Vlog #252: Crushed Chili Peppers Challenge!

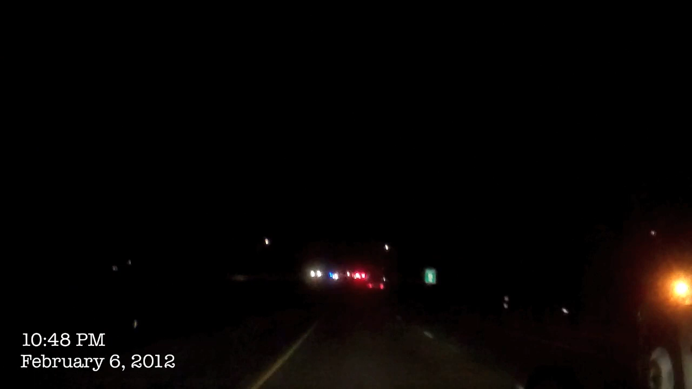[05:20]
I'm on my way home right now on the highway, and this is what is going on right now ahead of me. Oh my goodness. Holy shit, there's a helicopter.